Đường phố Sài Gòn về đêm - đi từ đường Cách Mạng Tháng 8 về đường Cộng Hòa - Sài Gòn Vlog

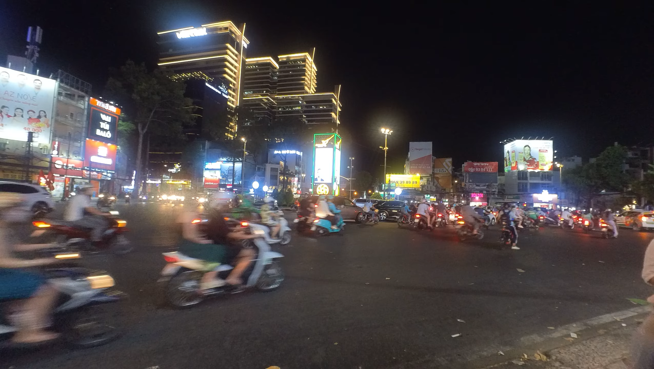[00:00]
Sài Gòn Vlog xin được chào toàn thể quý anh chị. Và em đang đứng ngay vòng xoay dân chủ, con đường cách mạng tháng 8, Lý Chiến Thắng 3 tháng 2,
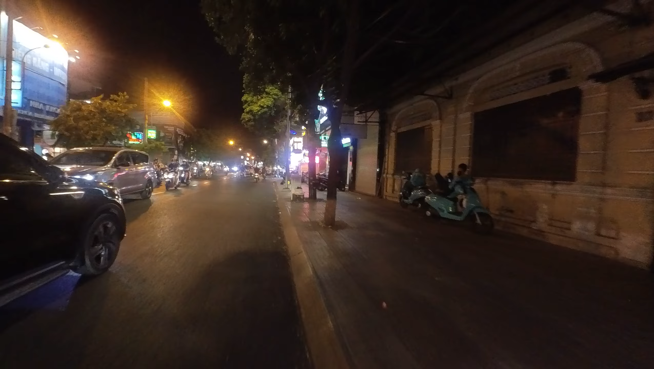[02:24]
Nói chung là mình đi trên đường với vận tốc này nó cũng khá là chậm, cũng ảnh hưởng tới khá là nhiều người đi trên đường anh chị ạ. Ngay đây là sân khấu Lan Anh,
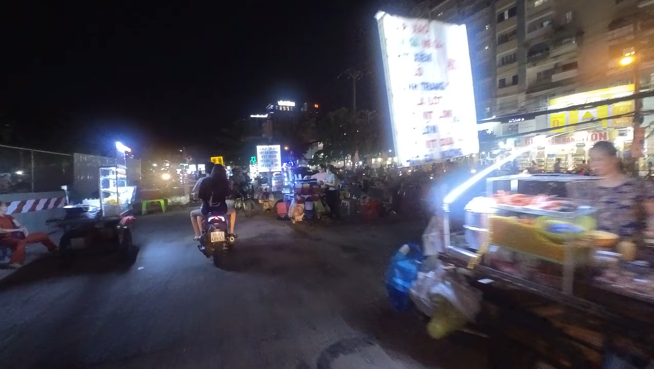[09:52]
Ẩm thực đường phố công viên Lê Thị Riêng.
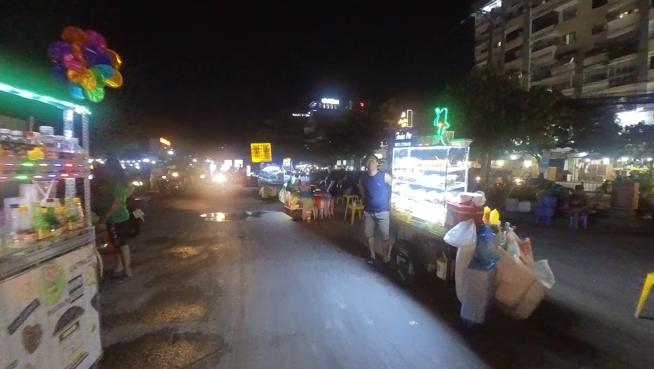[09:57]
Dạ không. Dạ dạ dạ.
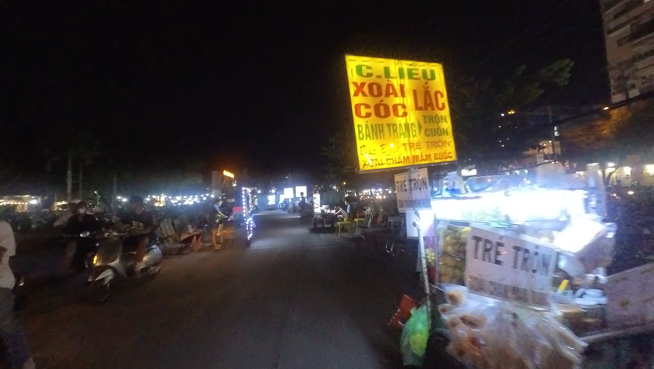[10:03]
Dạ dạ rồi, ok ok. Ok anh ra lại, anh ra lại.
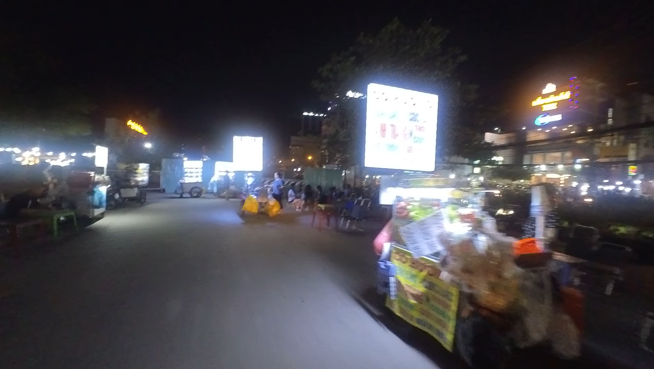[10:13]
Hết đường rồi anh chị ơi.
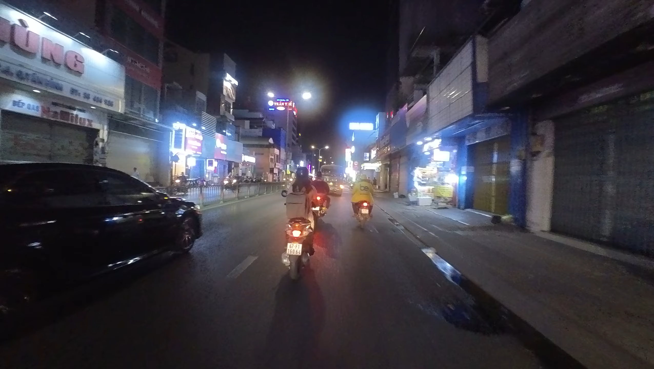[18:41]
Mình đang đi về con đường Úc Tịch anh chị nè.
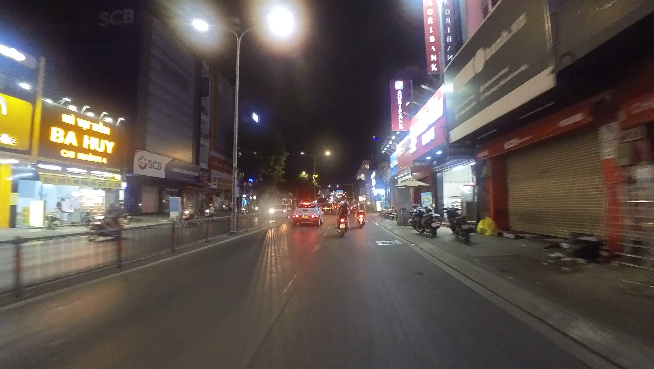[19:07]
Úc Tịch xong chúng ta cùng ra Cộng Hòa nha.
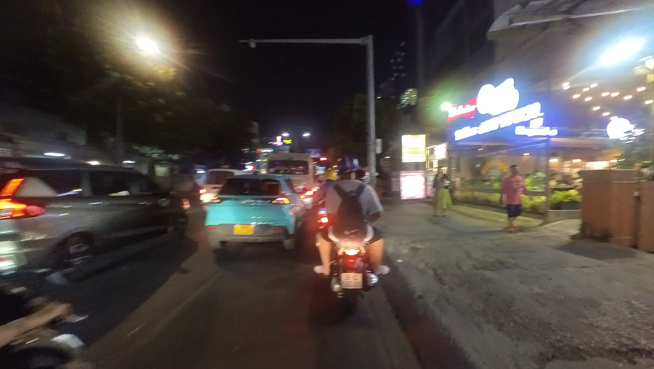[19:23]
Cái quán này lúc nào cũng đông khách luôn á trời.
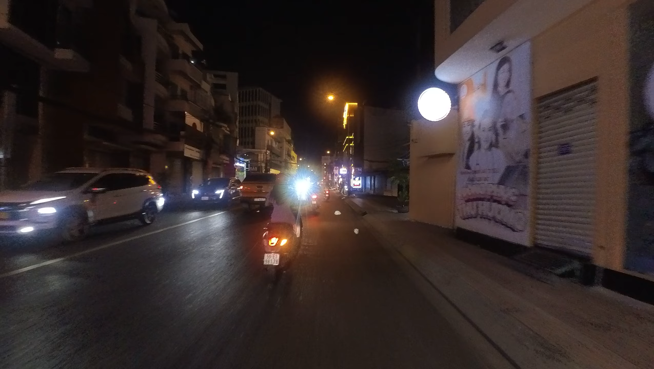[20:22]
Chúng ta đi hướng này là về con đường Cộng Hòa.
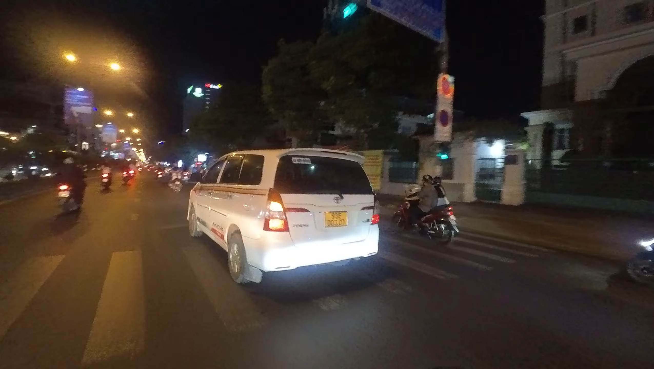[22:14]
ok, đây là con đường Cộng Hòa nè anh chị ơi. Con đường Cộng Hòa đi về hướng quận Tân Phú, quận 12, Hóc Môn.
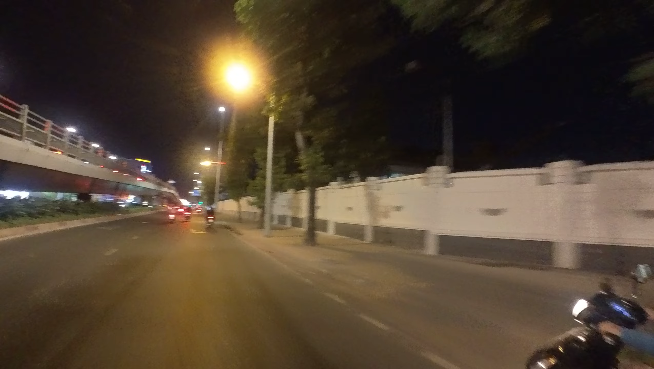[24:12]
Đây là cây cầu vượt Cộng Hòa, Hồ Hoa Thám.